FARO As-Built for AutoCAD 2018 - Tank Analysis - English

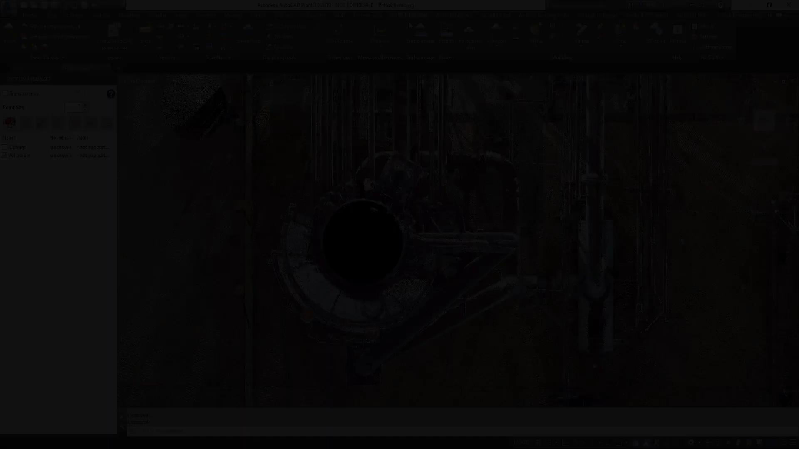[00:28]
On the As Built Modeler ribbon,
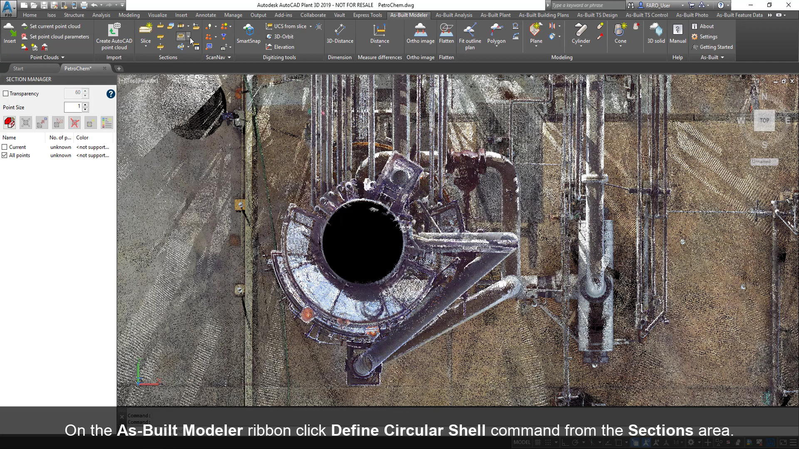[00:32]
click Define Circular Shell command from the Sections area. Click three points around the diameter of the tank area.
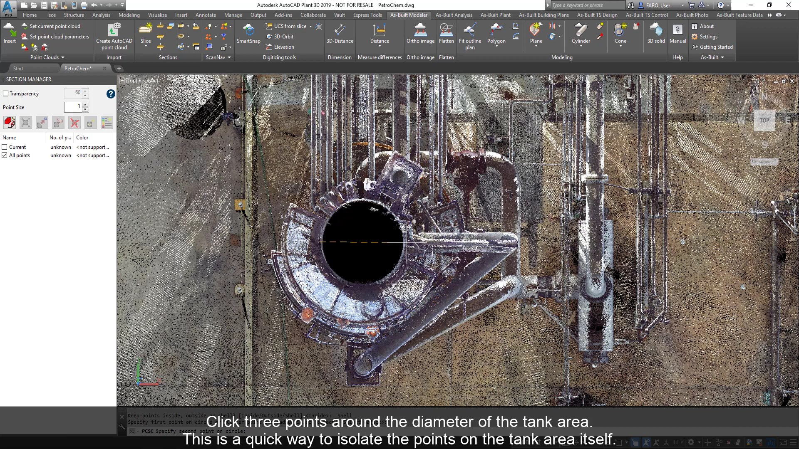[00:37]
This is a quick way to isolate the points on the tank area itself.
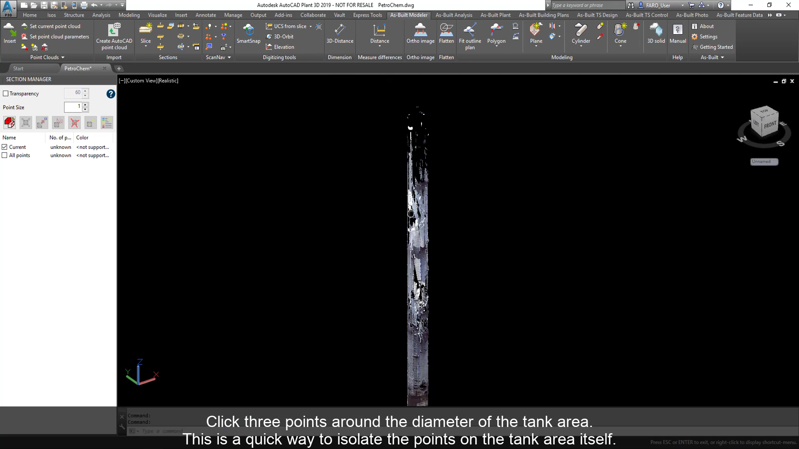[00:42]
Orbit to a better view and click Define Rectangular command from the Sections area.
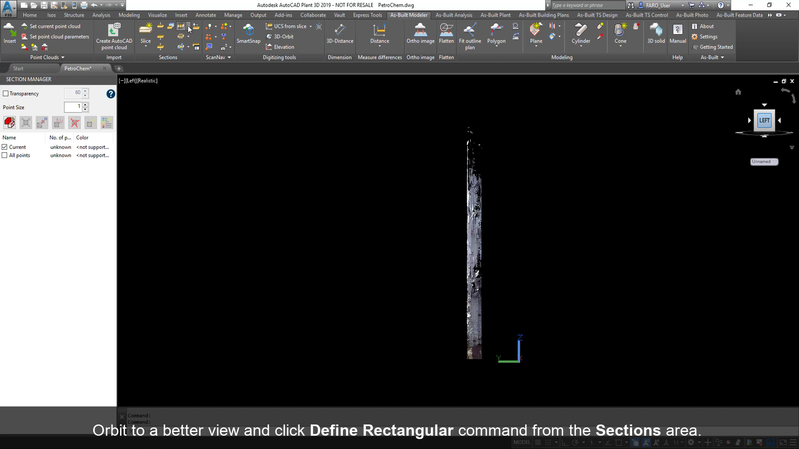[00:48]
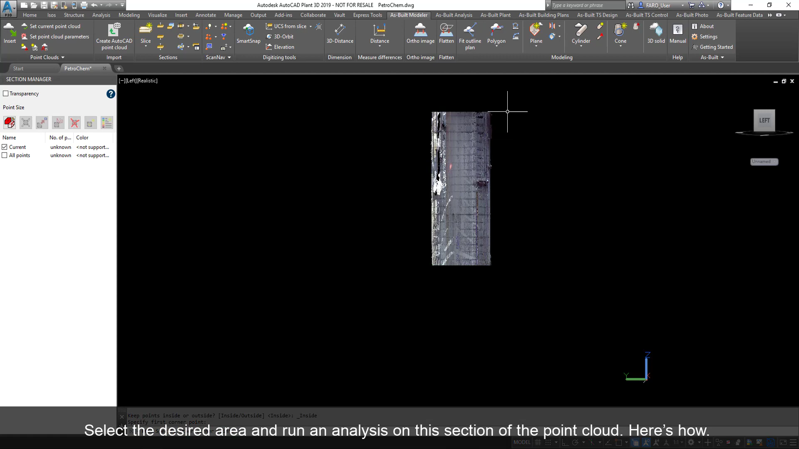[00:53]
Select the desired area and run an analysis on this section of the point cloud. Here's how.
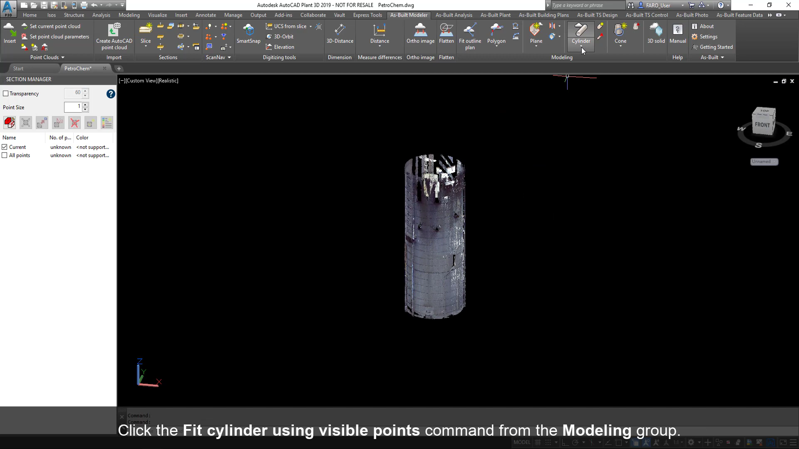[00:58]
Click the Fit Cylinder Using Visible Points command from the Modeling group.
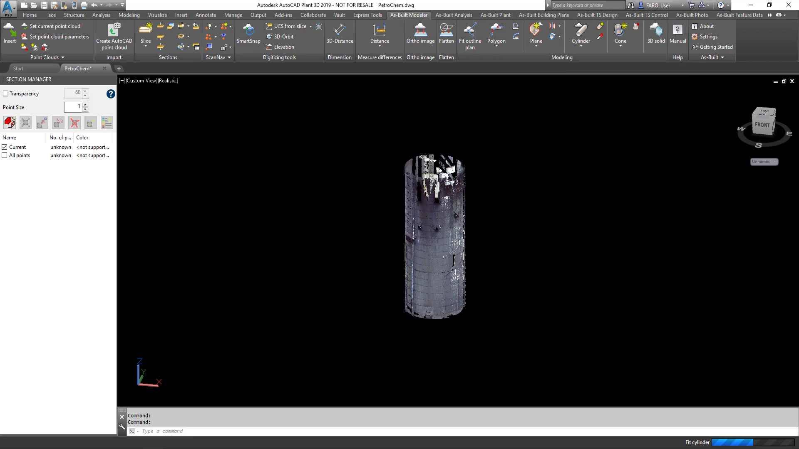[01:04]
Notice that we have the cylinder fit to the points in the Best Fit configuration.
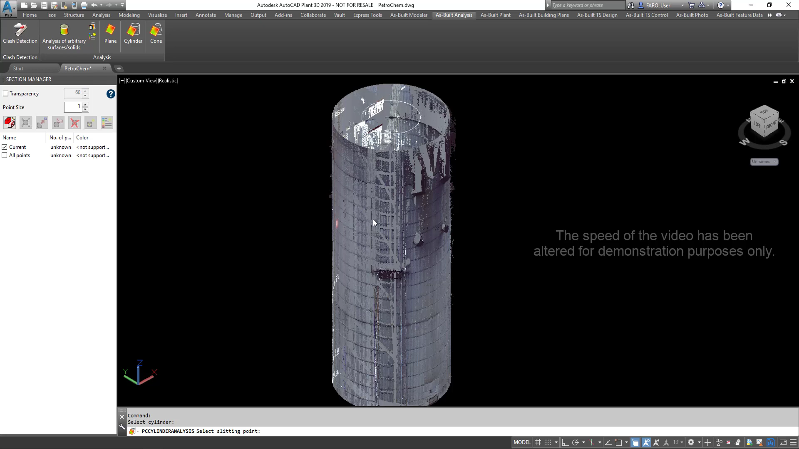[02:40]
Now we will create a colorized point cloud and unwrap it to be able to look at the surface.
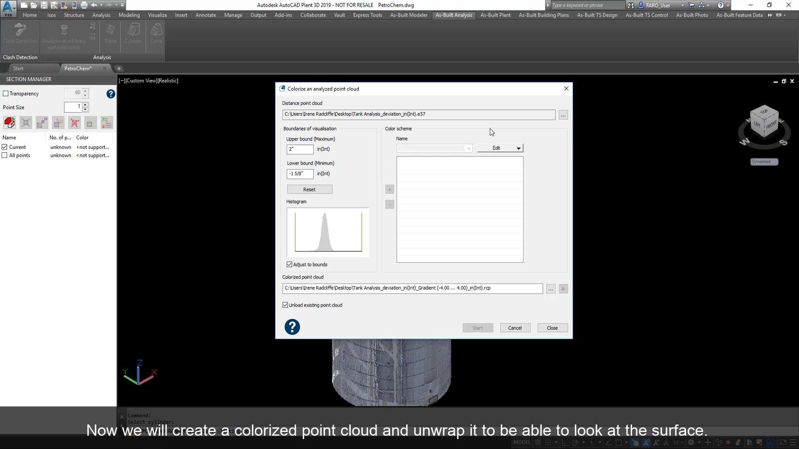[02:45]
Ensure that the parameters on the boundaries of visualization area are as desired.
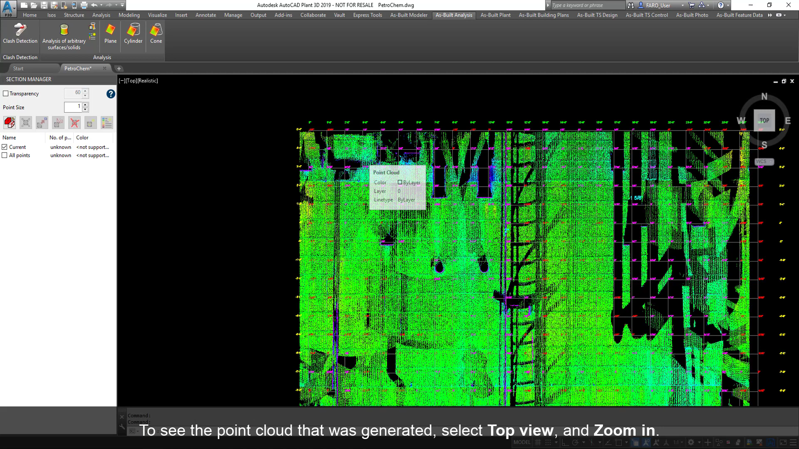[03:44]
Under Section Manager, uncheck Current to turn off the point cloud.
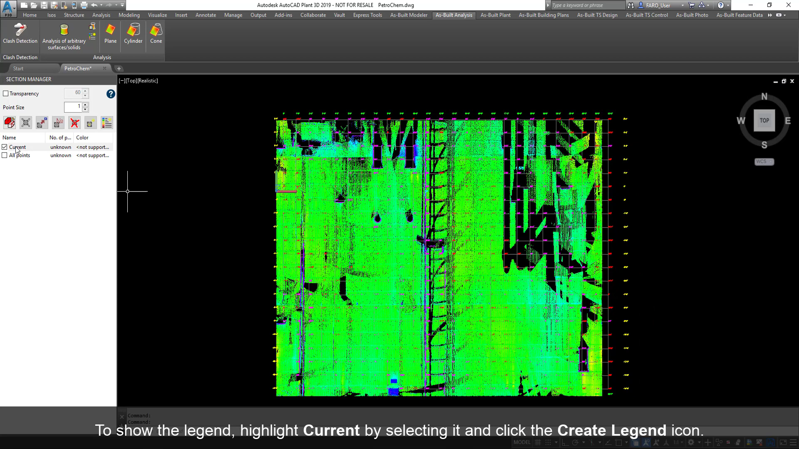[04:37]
To show the legend, highlight Current by selecting it and click the Create Legend icon.
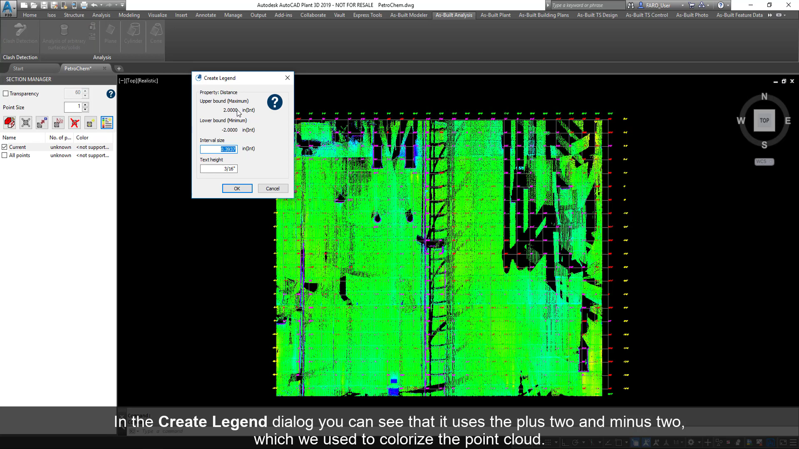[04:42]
In the Create Legend dialog, you can see that it uses the plus 2 and minus 2, which we used to colorize the point cloud. Change the text height to 8 inches, click OK, and place the legend on the point cloud.
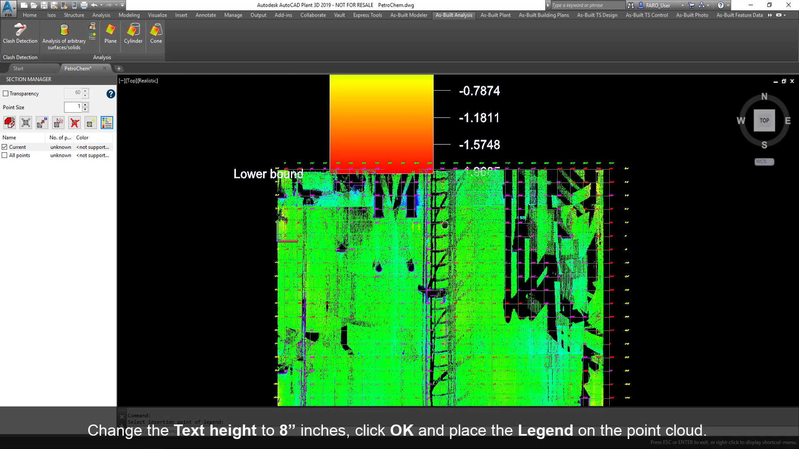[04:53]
Here, we see the upper bound, plus, and lower bound, minus.
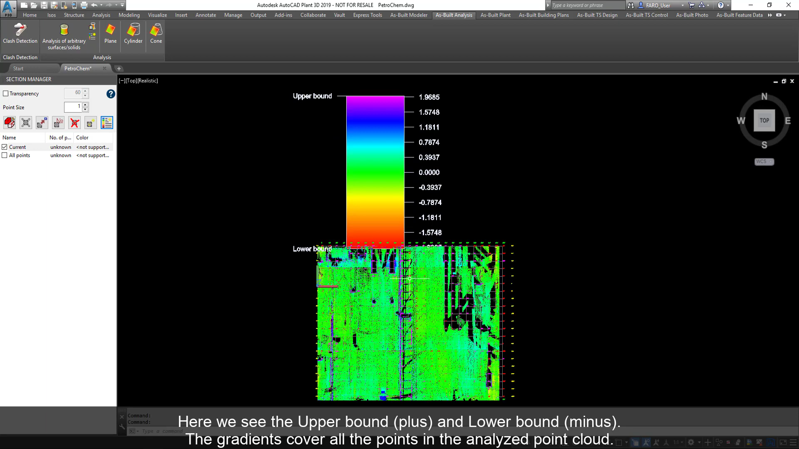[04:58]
The gradients cover all the points in the Analyze point cloud.
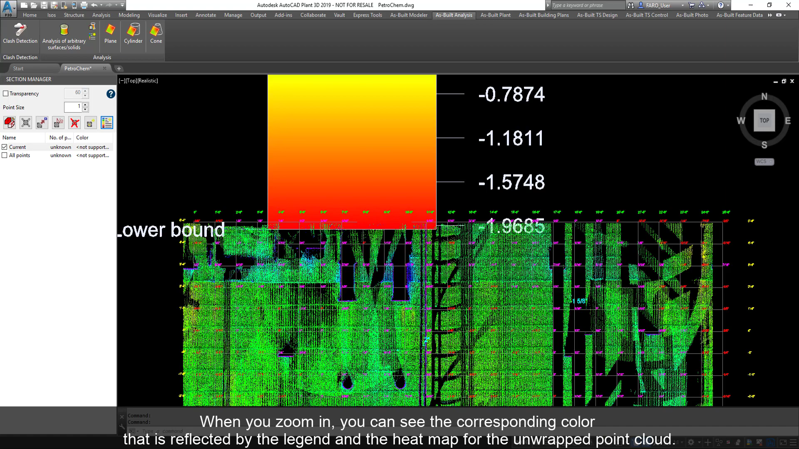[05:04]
When you zoom in, you can see the corresponding color that is reflected by the legend and the heat map for the unwrapped point cloud.
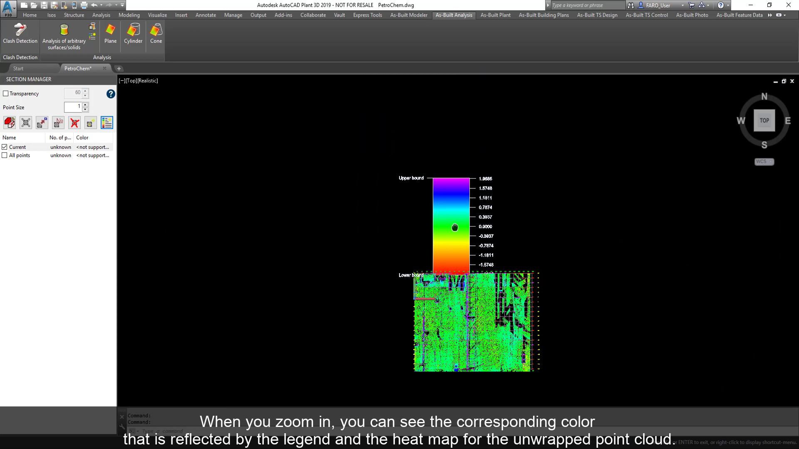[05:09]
In addition, a table was created that can be imported to Excel.